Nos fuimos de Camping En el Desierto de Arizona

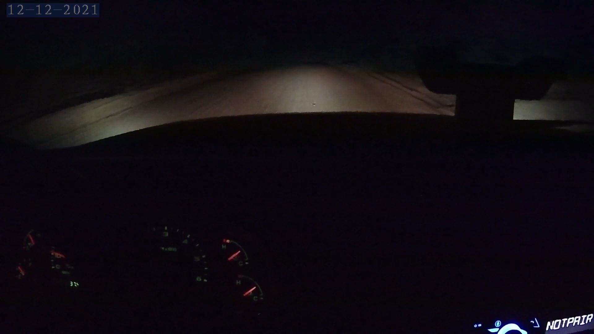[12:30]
Y al pensar de cómo se va a poner a las 5 de la mañana, va a estar mucho más frío que esto. 36 grados, miren. Estamos a 4 grados de congelarnos, así que seguimos avanzando. Nos estamos viendo para la próxima.